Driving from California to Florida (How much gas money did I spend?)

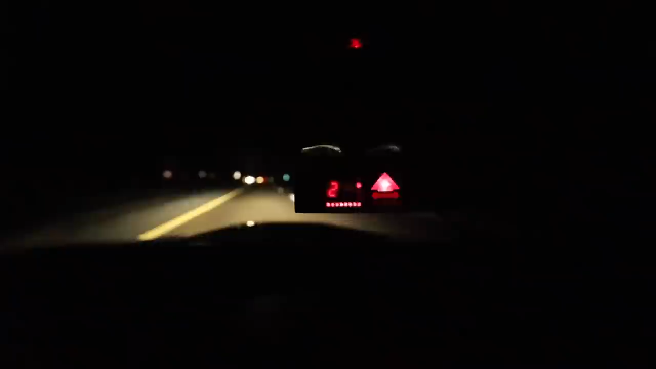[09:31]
There's a cop in front of me right now. There's a cop in front of me right now.
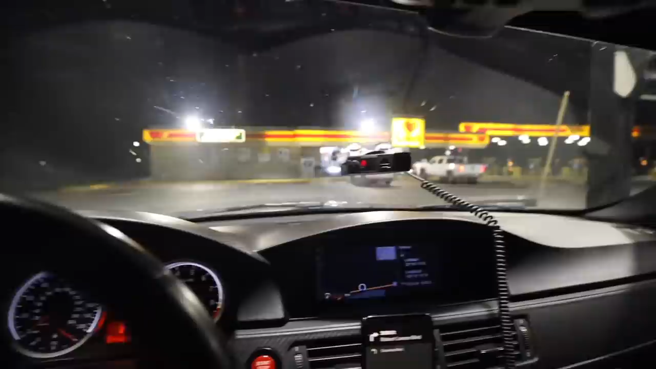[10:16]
Let's see how much longer I can go. It's kind of hard to see it on camera, but I'm in Las... I'm not even going to try to say that. Look at that city, man. It's so hard to pick up on camera, but there's so many lights.
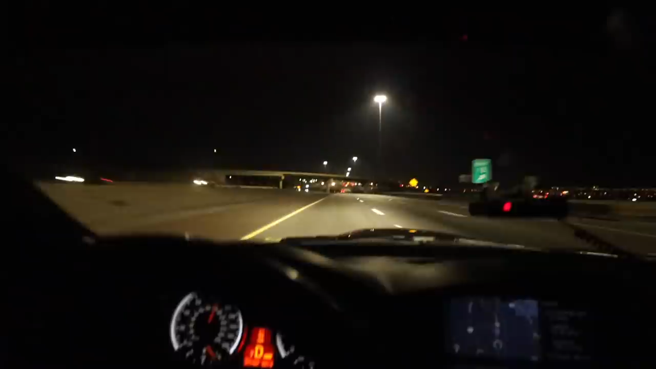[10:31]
I didn't see a sign for it, but we're in El Paso, Texas. So officially Texas right here.
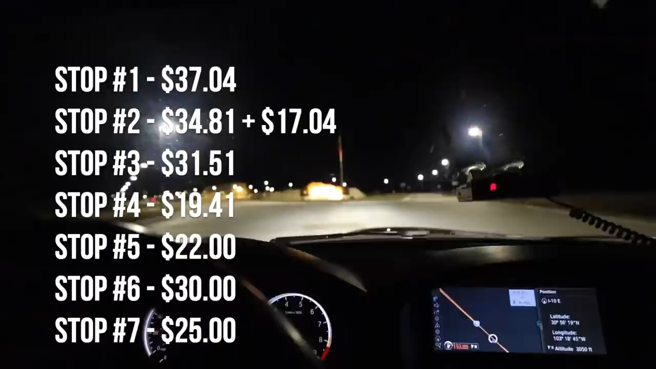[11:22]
Alright, guys. I think it's been enough for me tonight. This is the Pecos County Safety Rest Area.
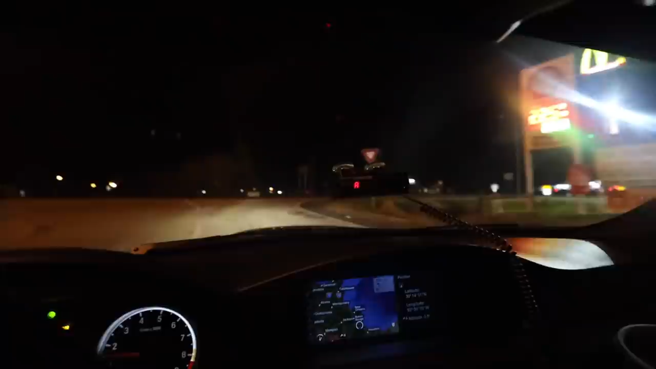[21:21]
Louisiana And I need to get out and stretch Because I'm exhausted This was $29
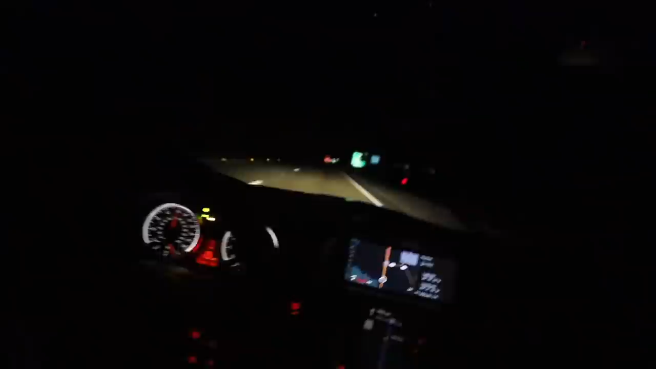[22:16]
I just entered Mississippi I don't know what else to say That's it, as long as I can think of Okay, I don't know why I find this so fascinating, but I'm currently in Mississippi, and look at how well lit the freeways are. This is a freeway. Everything's so lush and green, too. Look at this. I think those are bodies of water.
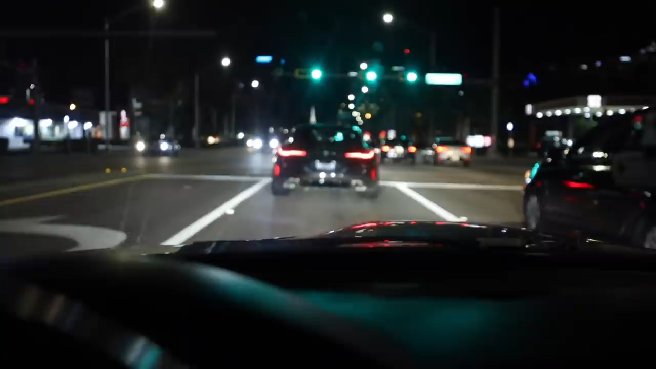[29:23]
You know, just casually a brand new M8 in front of me and then downtown Fort Lauderdale.
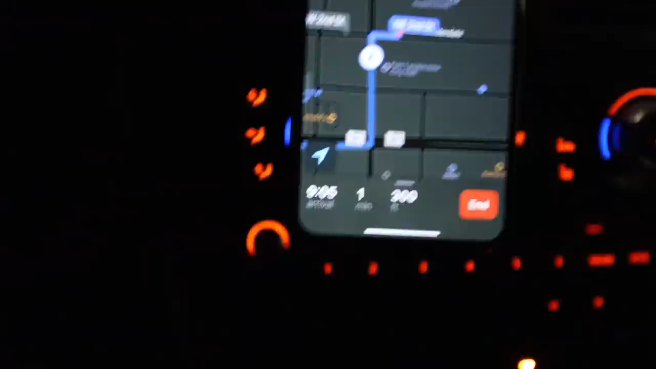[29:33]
There's a final numbers right there, that's what you're seeing.
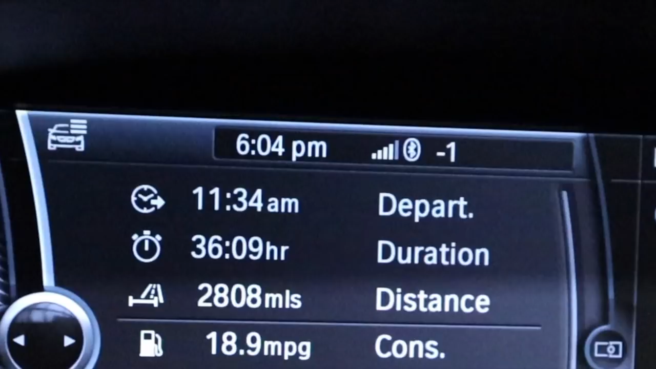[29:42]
So for anyone who's new to Florida or Fort Lauderdale,
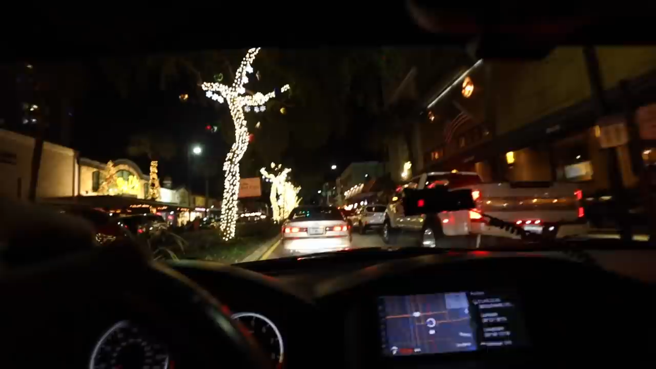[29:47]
this is Las Olas Boulevard and this is like the main stretch here,